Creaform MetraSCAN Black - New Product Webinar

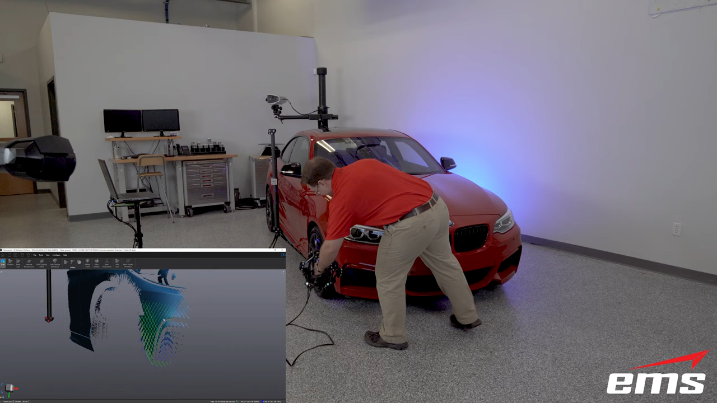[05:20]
Not only does the bar eliminate warm up time, it also compensates for temperature variations over a prolonged scan project.
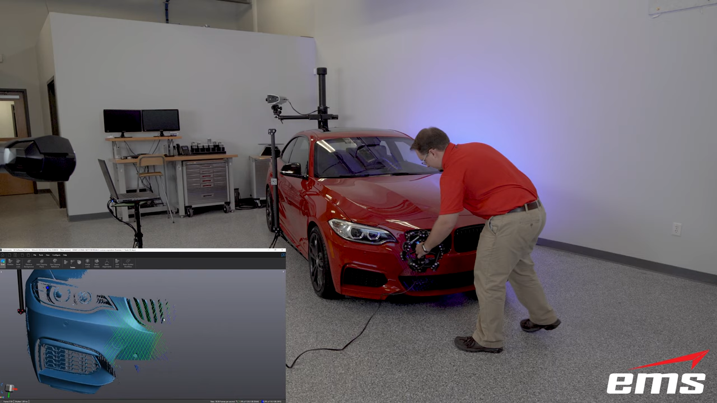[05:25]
For example, EMS, we've scanned dozens of commercial and military aircraft over the years. These projects take place in hangars that are generally and typically not environmentally controlled.
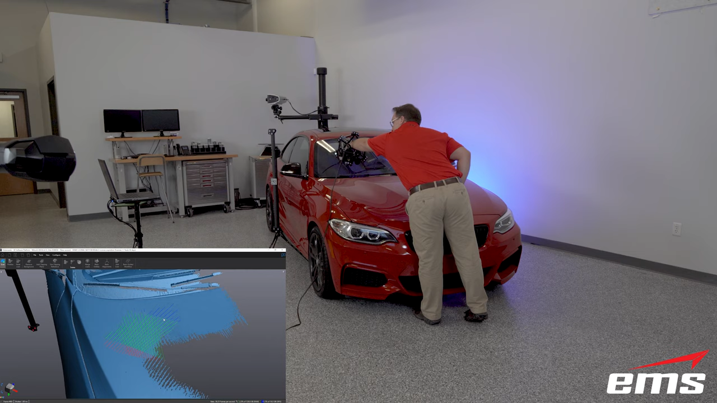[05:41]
Early morning temperatures can be in the 50s, mid-afternoon temps, they can be in the 90s or higher.
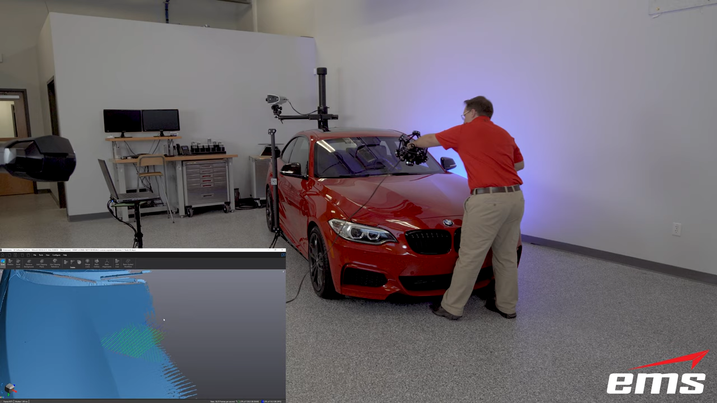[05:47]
So now Dynamic Environmental Compensation allows us to scan throughout the day, eliminating the need for recalibrations due to temperature changes. In other words, our total process time to scan has been reduced so we can get more work done and less time.
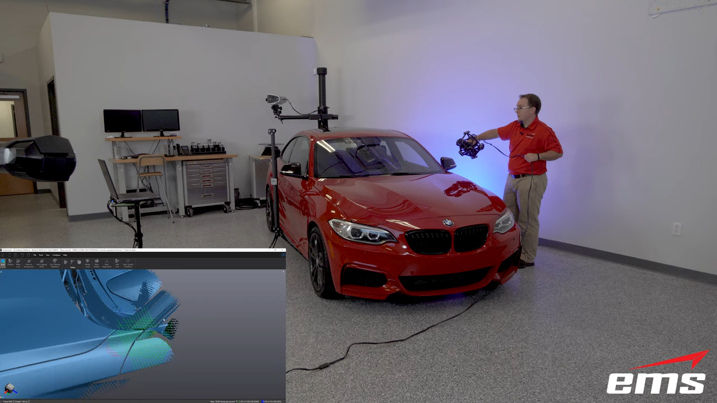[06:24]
In terms of specifications, the new Metroscan Black Elite is measuring 1.8 million points per second. The prior top-of-the-line model, the 750 Elite, scanned 480,000 points per second. So the new Black Elite is capturing nearly 4 times as much data in the same amount of time compared to the old model. CREOFORM made this happen by increasing the number of laser lines from 14 to 30. The Black Elite retains the 750 single-line
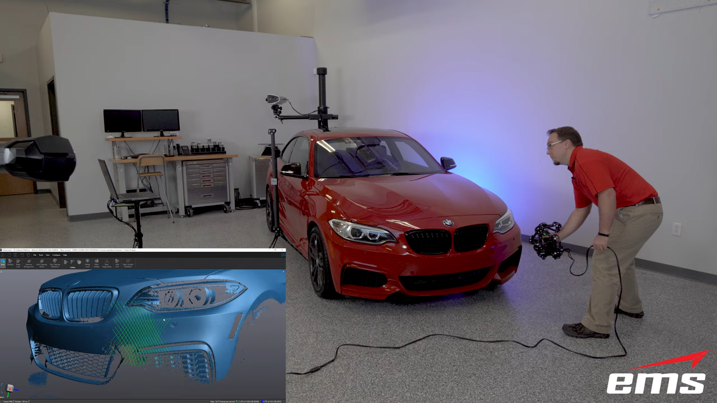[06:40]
mode which helps capture tricky parts of a surface like holes or cavities. And something that current Metroscan users may have noticed is that the scan area for the new model is larger than the prior model,
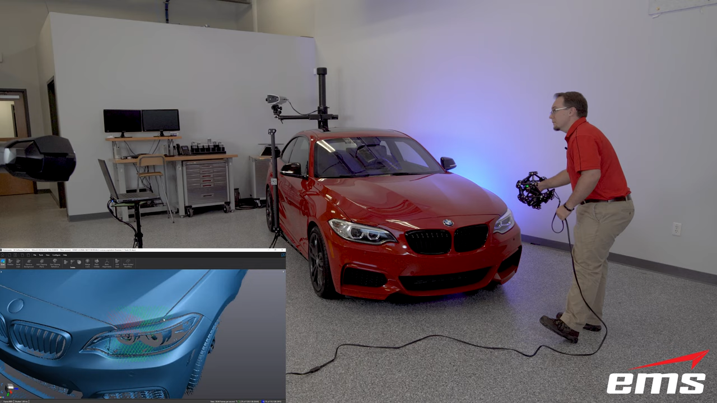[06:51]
168 square inches versus 106. So this further expedites the data capture process.